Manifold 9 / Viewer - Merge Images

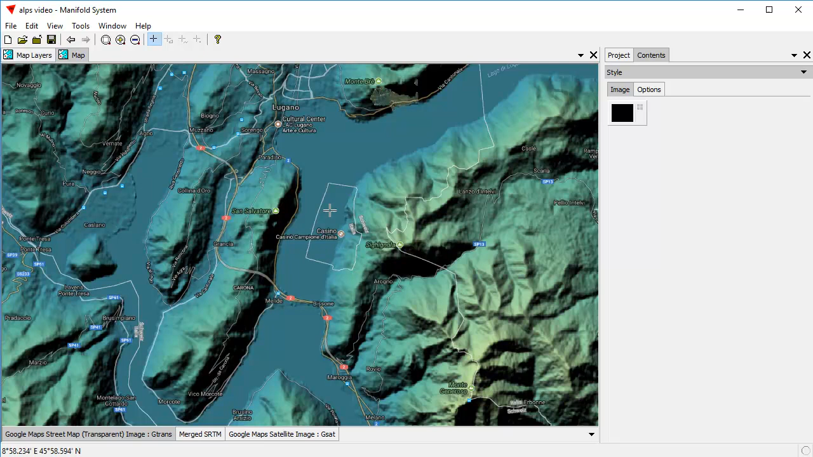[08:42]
It's administered by Switzerland, but it's a part of Italy, so the Swiss don't charge any taxes, and the Italians don't charge any taxes. Let's turn this off, and you can see the incredible detail that we have here,
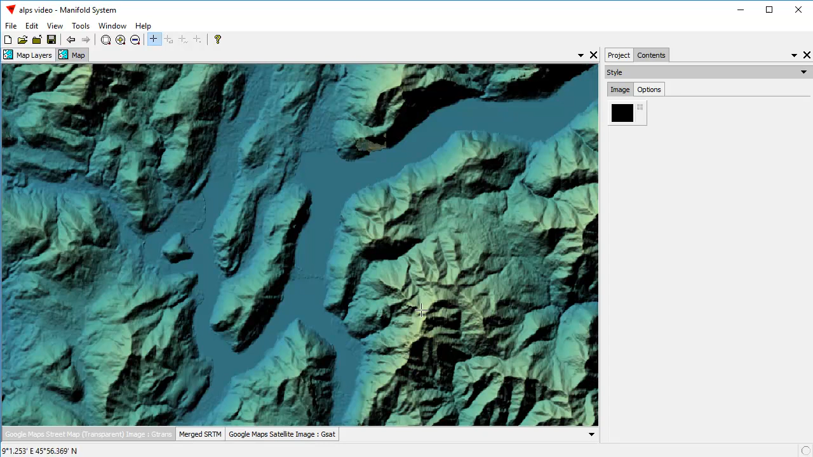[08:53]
and the convenience of working with it all as a single image. We can just style it as we like, and we can change the colors and all those sorts of things.
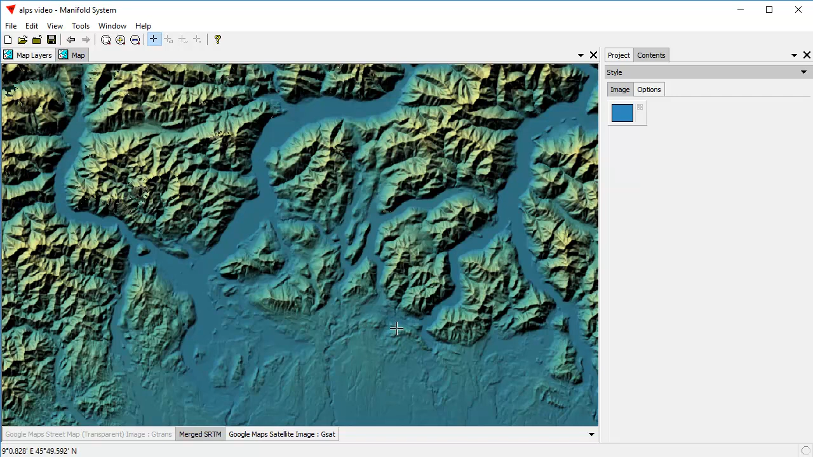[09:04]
Anyway, what we've seen how to do here is we've seen how to take these 32 map layers, which are a real pain in the neck,